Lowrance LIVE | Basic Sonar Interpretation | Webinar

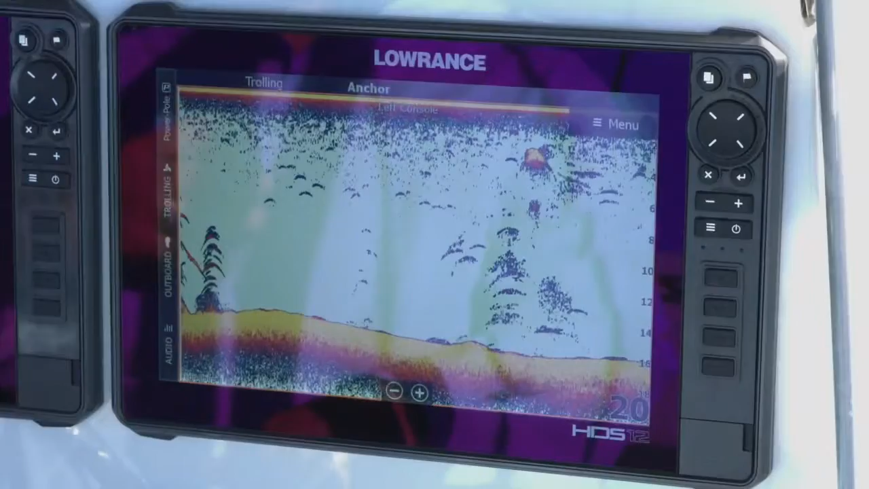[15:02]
So again this is a palette number one. I use palette 13 a lot it's just a preferred palette and usually if I'm running over a really soft bottom like you saw those green colors and stuff that popped up earlier that shows me I've got that bottom transition going on there.
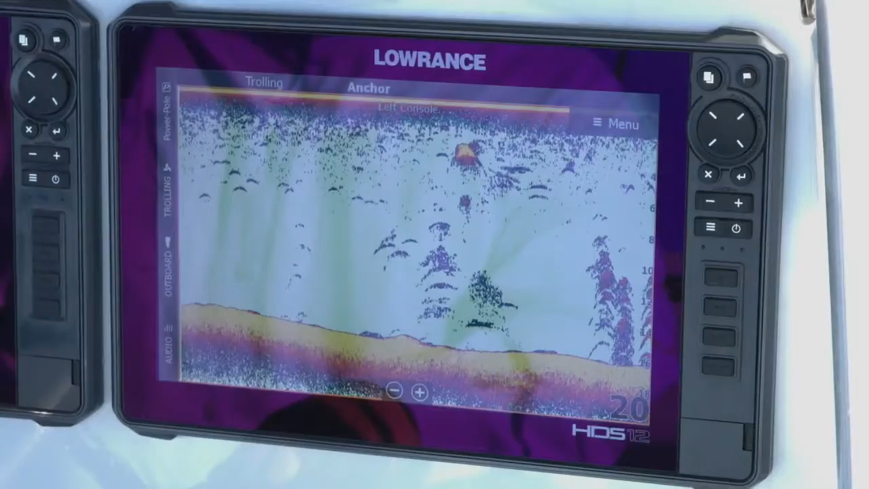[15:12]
So when I see stuff stacked up like this where it's just like
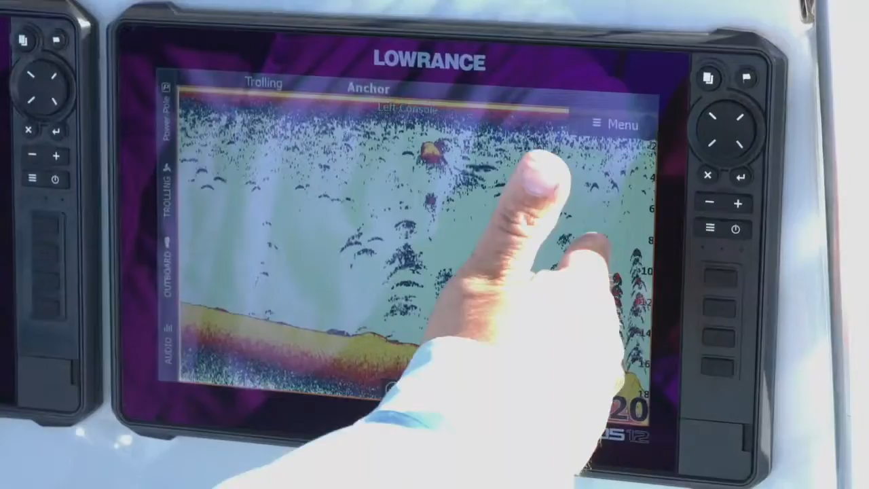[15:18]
right on top of each other ding ding ding ding usually that's going to be some flooded timber or tree or something like that that's coming up off the bottom.
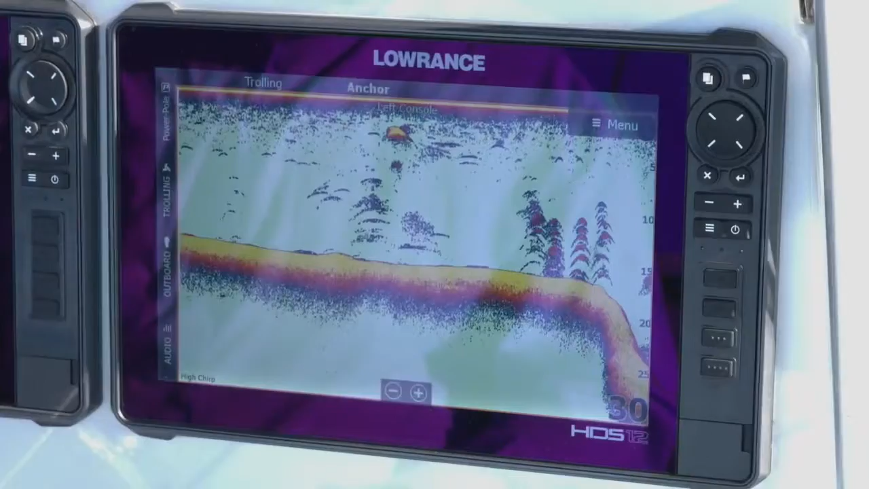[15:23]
A lot of times I'll use my down scan and my side scan just to verify that for myself.
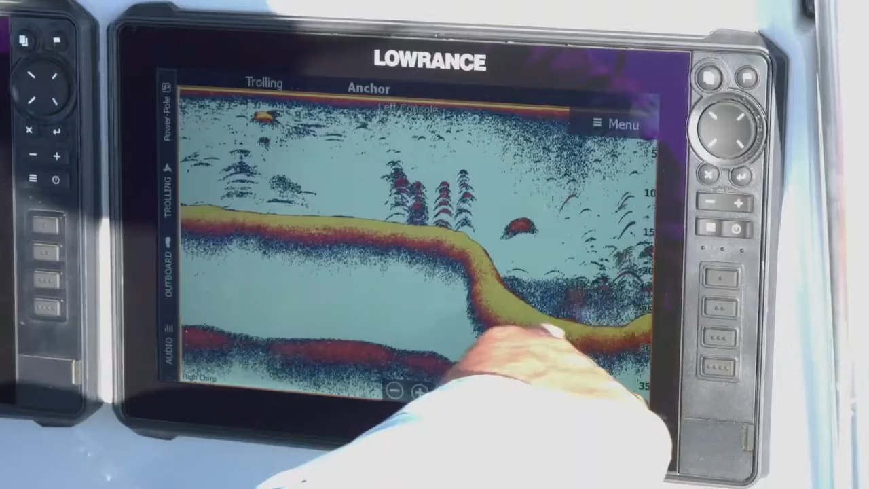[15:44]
Now as you can see right in here about 23 feet you see that little change you kind of see that blued out area in there.
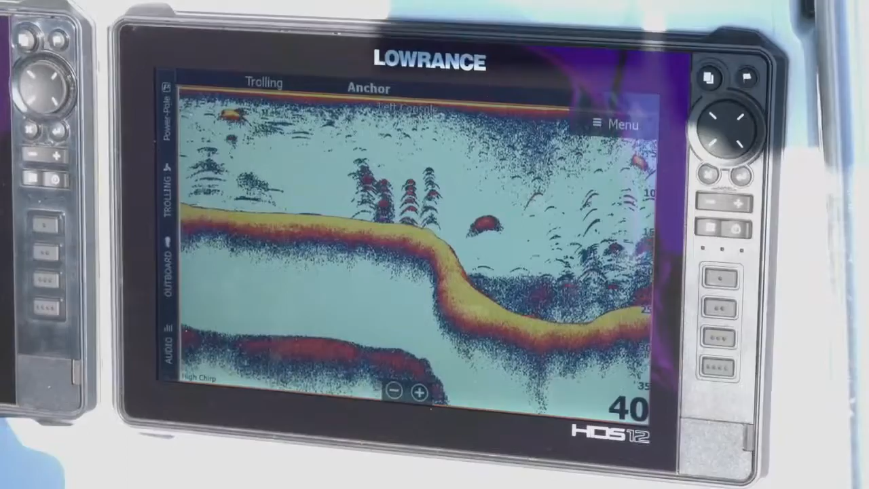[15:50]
So with the way the water's been heating up around here the lakes right around 87 degrees right now.
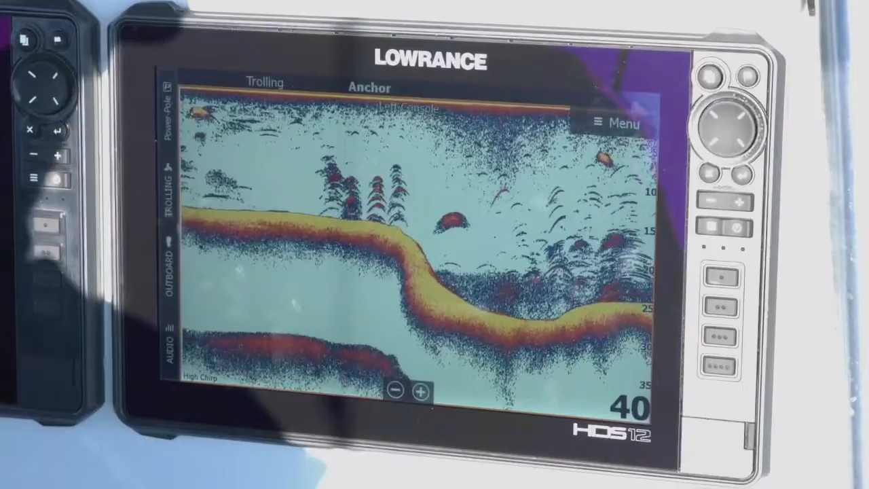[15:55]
So to me that's going to be the start of our thermocline in the water here.
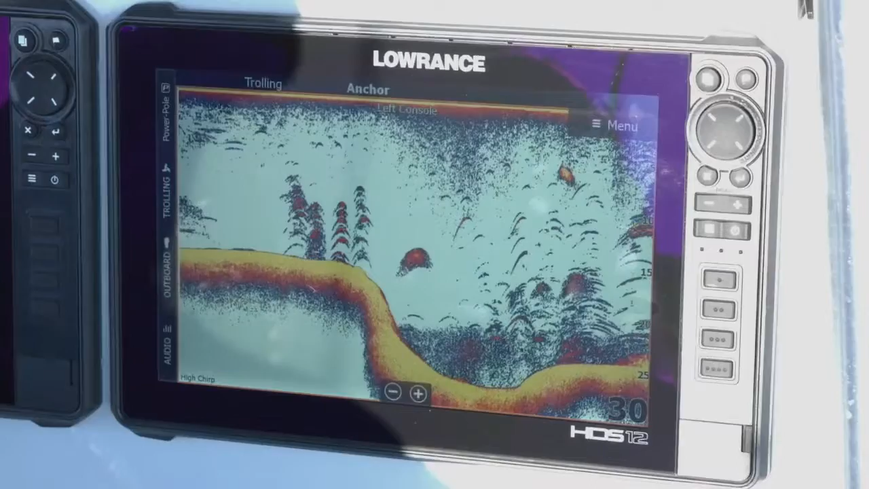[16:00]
So when you see a drop off in an area like that
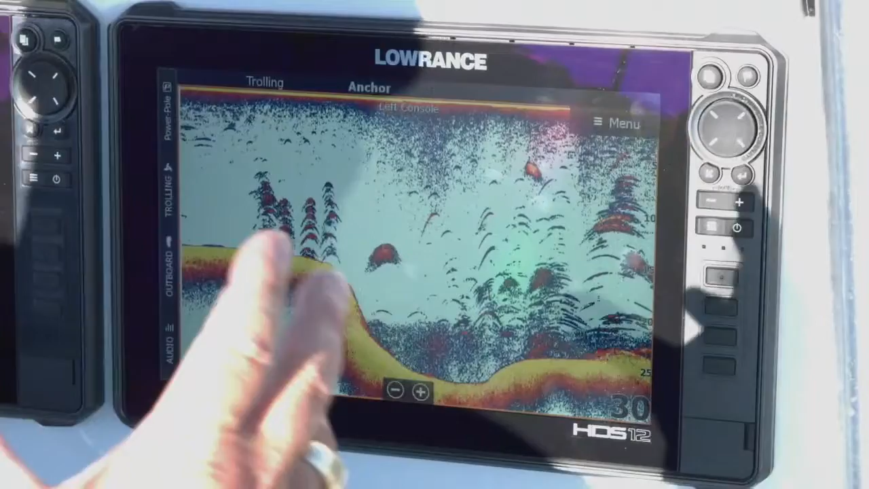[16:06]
and then you see kind of the blues and the reds right in there but you know it's not a solid bottom that's
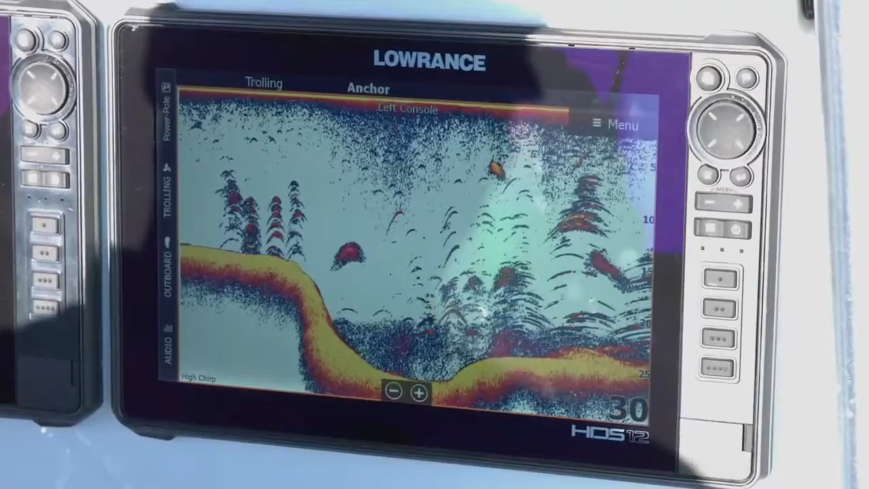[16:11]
typically your thermocline in the lakes once it starts heating up in the summer. And you can see that because as you get down there the water gets colder and it gets denser.
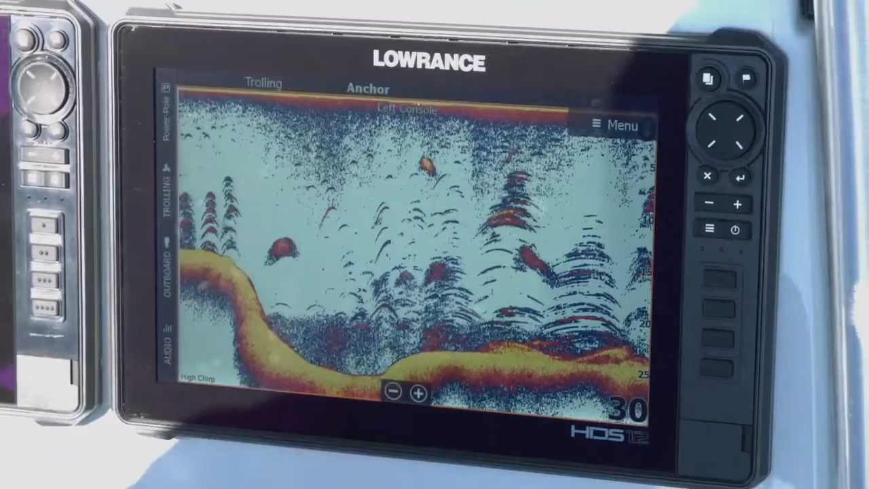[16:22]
So that denser water actually provides some returns back to you. And that's that's how you see those thermoclines on the screen. We can see a lot of stuff in the column here. I know from where we're driving we've got some flooded timber in here. So when you see these big long streaks while you're moving like that typically that's one of those big trees at the bottom. And you're getting the returns off the tree limbs and stuff in the in the bottom. When you get out here to the side and you see these more defined arches those are typically the fish on the outside of it.
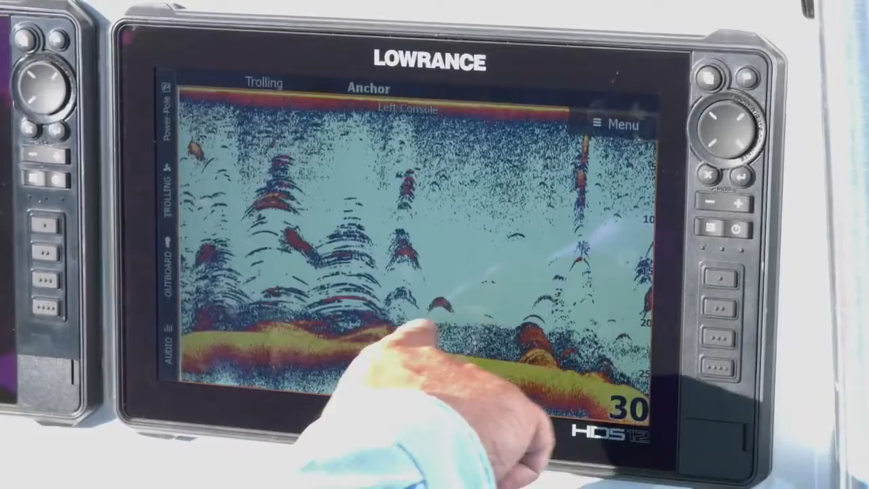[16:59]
Again looking down here at the bottom this is going to look like a thermocline to me. You can see we've got some trees. And again your thermocline is going to be pretty consistent in the lake.
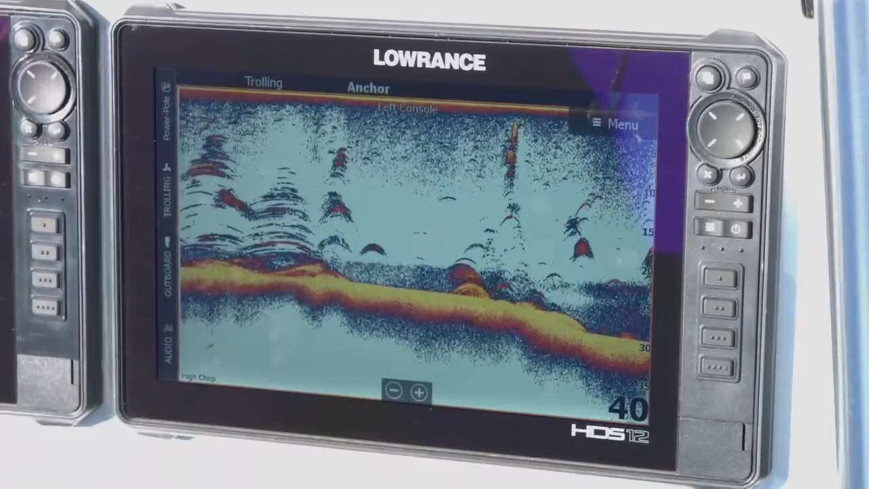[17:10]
So if you're seeing it at 23 feet here you're going to see it starting at 23 feet in most of the other areas of the lake.
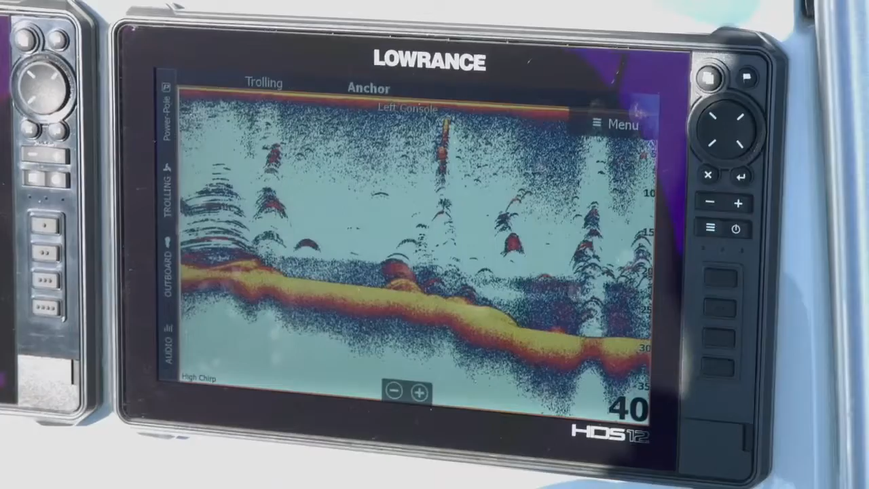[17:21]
That's what we're looking at on thermocline there. I believe we have a question around what makes the fish arch size happen and how do they affect it?
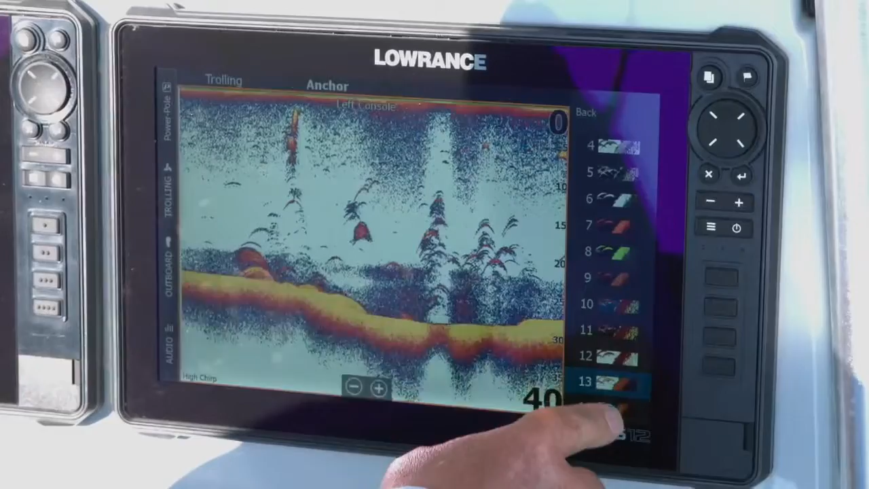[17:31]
Okay that's a good question.
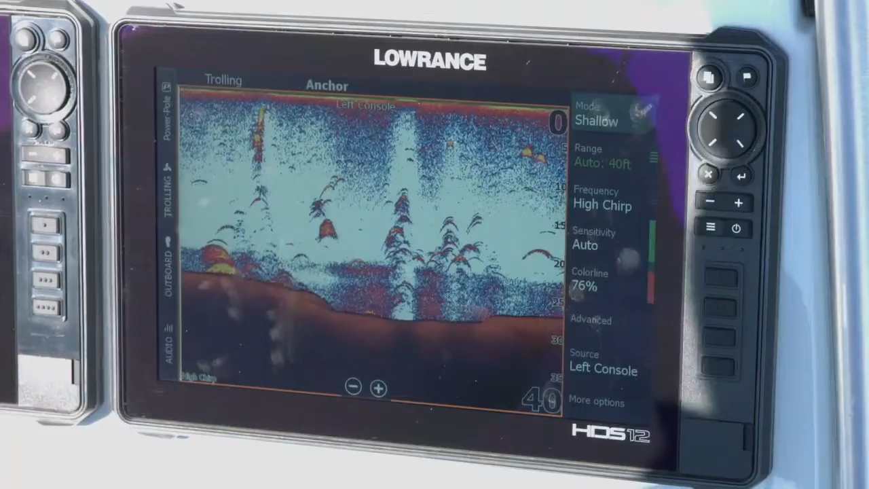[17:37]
So the question that that was just asked is what causes the fish arches to happen?
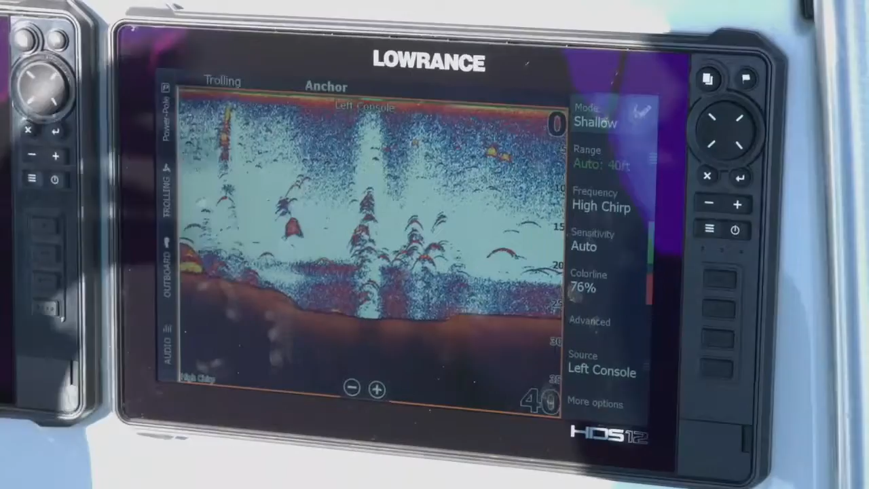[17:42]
You know what makes them different sizes? You know how is it a bigger size? So what creates that? And what creates that is the fish in the cone angle. So as the fish comes in and out of the cone angle especially when you're moving you'll see these arches they're really nice and defined. And they're usually pretty uniform in size. So the bigger that your fish arch is the bigger the fish is.
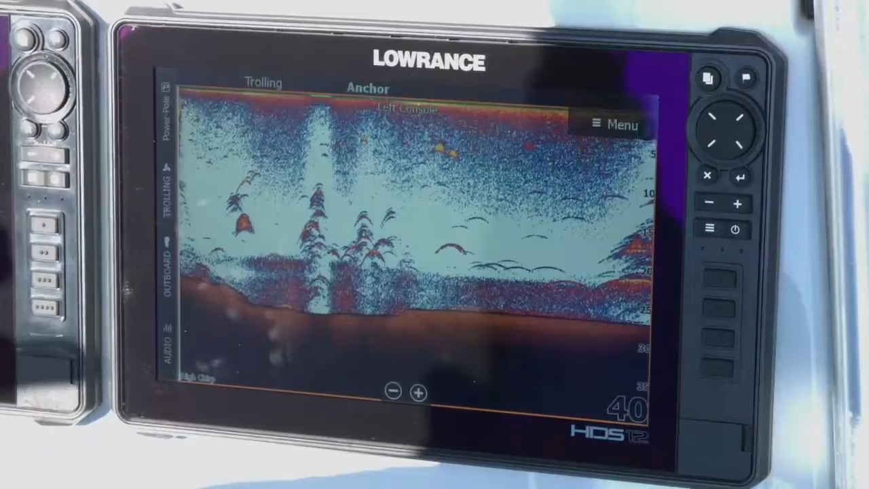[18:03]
So a lot of times you'll see kind of one area inside it that's got a brighter return and things like that.